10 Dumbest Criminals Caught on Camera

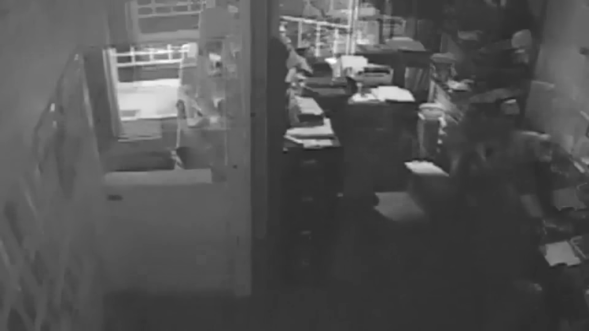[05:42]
He was then awoken by employees who arrived the next morning ready to start work. They found him with his feet kicked up on the desk very much at home and probably dreaming of a big sausage smorgasbord.